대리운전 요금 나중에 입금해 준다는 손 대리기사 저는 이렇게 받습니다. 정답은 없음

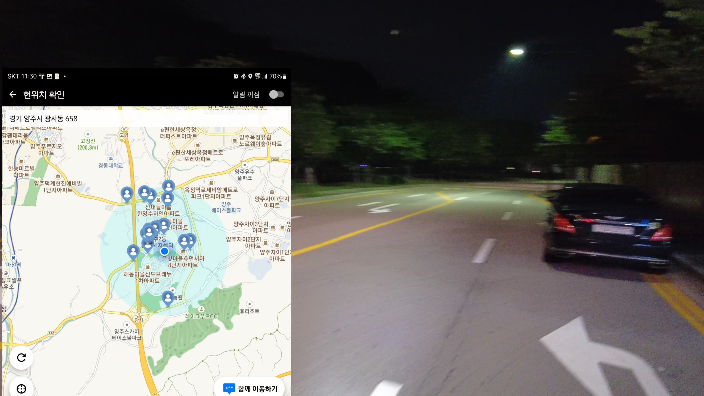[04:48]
네, 현재 시간 11시 30분. 여기는 광사동 고읍동 유송 안내드립니다.
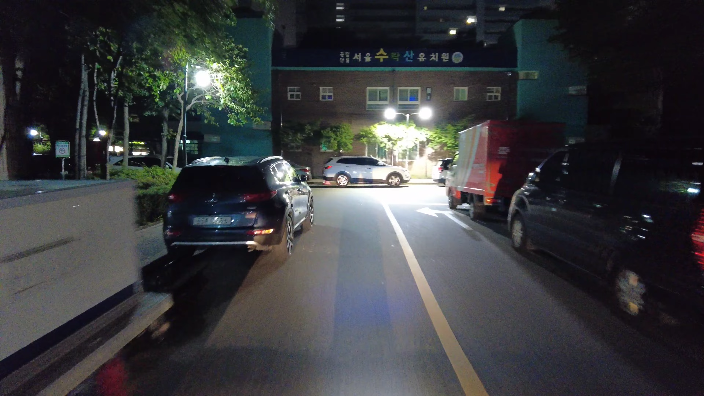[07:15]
여기는 수락산역 은빛 2단지 옆에 1단지입니다. 네.